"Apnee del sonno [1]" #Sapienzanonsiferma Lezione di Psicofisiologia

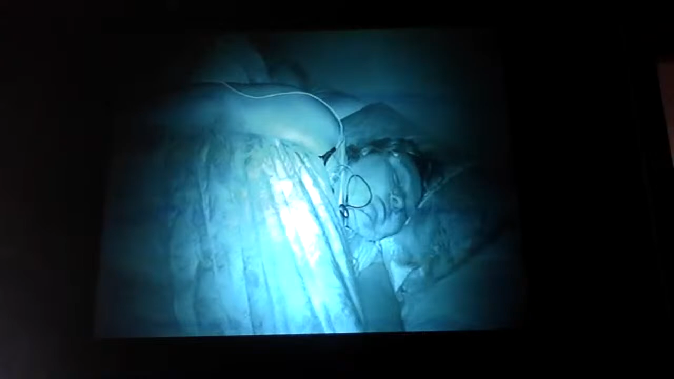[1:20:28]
È una donna, somiglia pure un po' alla Nostra Signora. 1:20, 1:20. Anche a lei sovrappeso, rosicchia.